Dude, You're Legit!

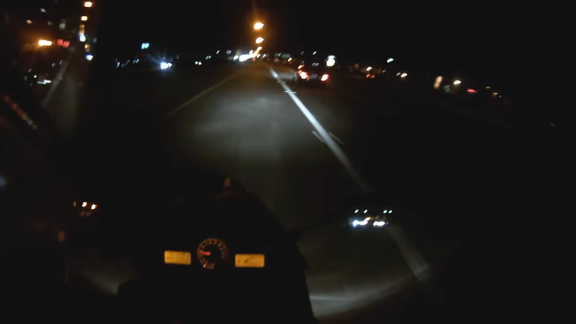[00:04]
It's 5 o'clock in the morning and it's 36 degrees. It's a bit chilly. My nose is running. It's just my toes are just frozen. You won't believe how many layers I have on.
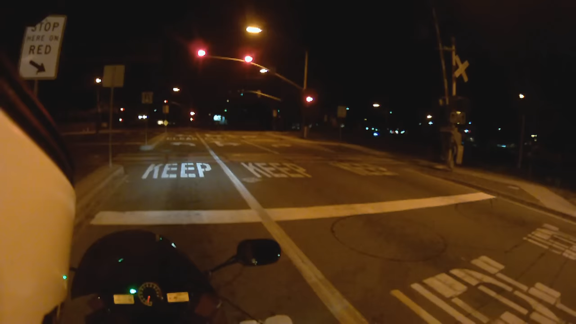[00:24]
Let's go, let's go, L-E-T-S-G-O. Let's go, let's go, L-E-T-S-G-O. It's funny, the things that you remember when you were a kid. I was a cheerleader in high school and some of the cheers you remember. Are we going to get a green? I guess he's going to go.
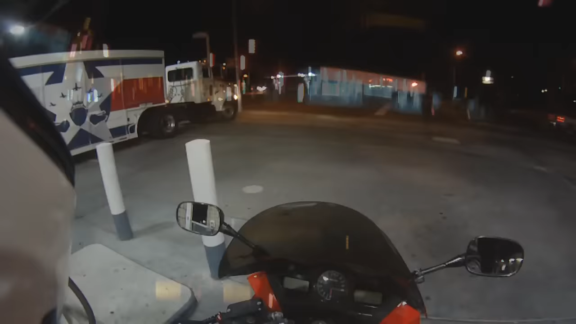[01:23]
That's a very patriotic truck. What is it? Oh, Budweiser. I wonder.
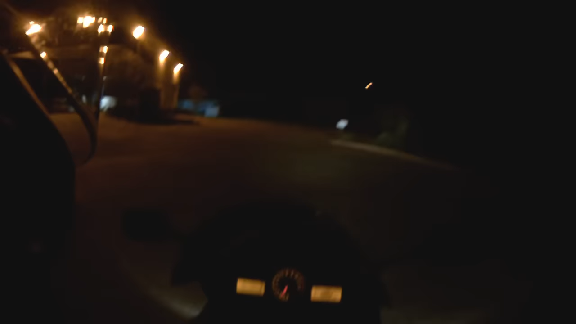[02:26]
I'm wobbling around like a drunk person on a bike.
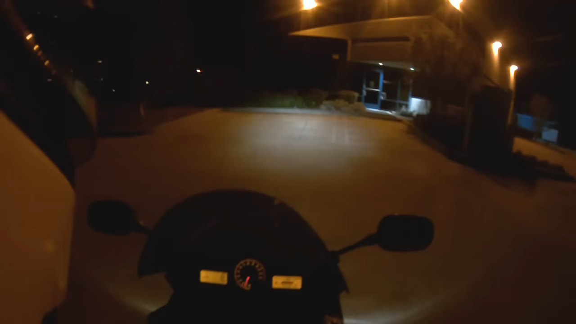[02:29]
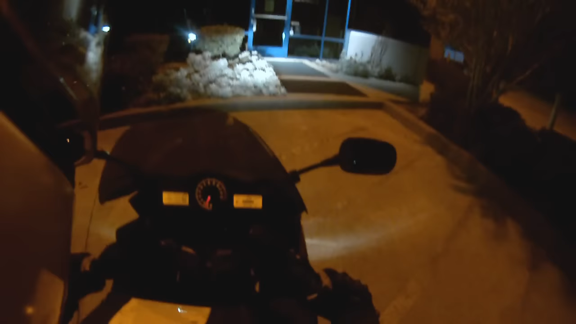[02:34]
I'll put it in neutral back into my spot. It's 513. And it's up to 42 degrees. Right on.